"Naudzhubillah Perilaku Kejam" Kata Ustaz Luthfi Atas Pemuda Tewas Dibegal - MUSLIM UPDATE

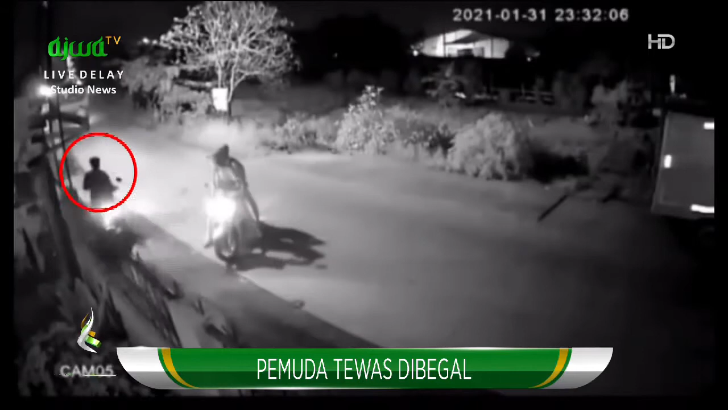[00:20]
Ya inilah rekaman CCTV saat korban tengah dikejar oleh sekelompok pemuda di Kelurahan Bekasi Jaya, Kecamatan Bekasi Timur, Jawa Barat.